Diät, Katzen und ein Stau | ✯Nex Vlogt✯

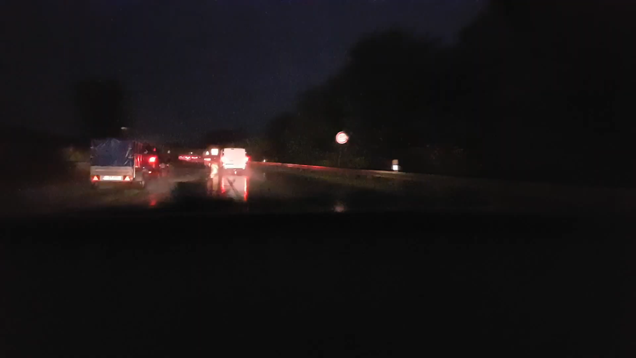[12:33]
yeah Autobahn ich habe mir aufgefallen sobald irgendwie es fünf Tropfen regnet fahren alle fünf wir haben dann alle irgendwie Angst dass sich das Auto wegen diesem Tropfen überschlägt